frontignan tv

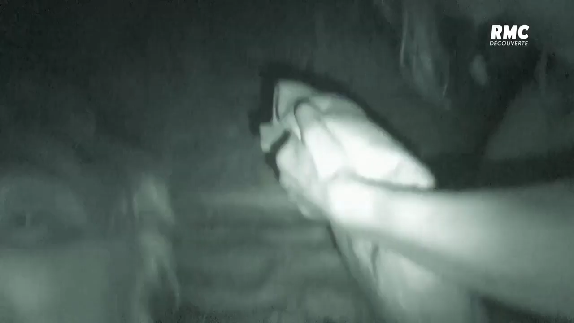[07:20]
Mais c'est quoi ? Ah, j'ai eu peur.
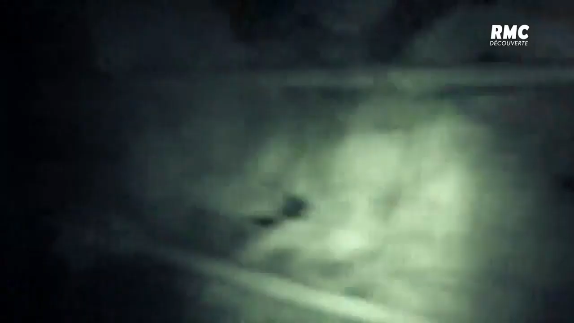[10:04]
C'est quoi ça ? C'est chaud, hein ? Putain !
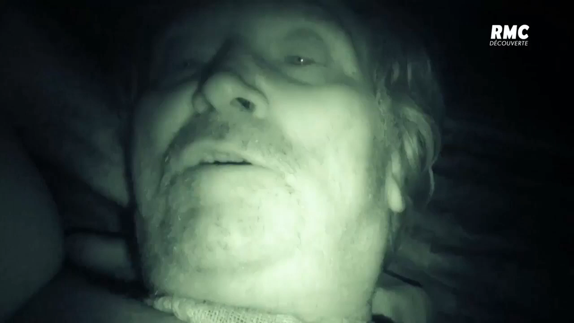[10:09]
Attends. Ils se rapprochent de plus en plus. Parviendront-ils au bout de leur aventure ? Faut être complètement starbé pour faire ça.